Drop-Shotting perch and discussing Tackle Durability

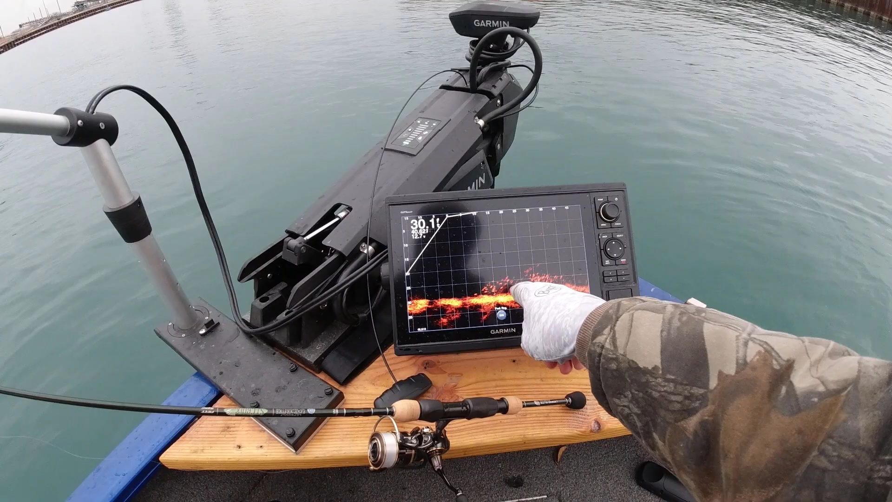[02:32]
big ones are probably purge but the little fuzzy ones are bait fish folks even bluegill leave bigger marks than this so this is not all purge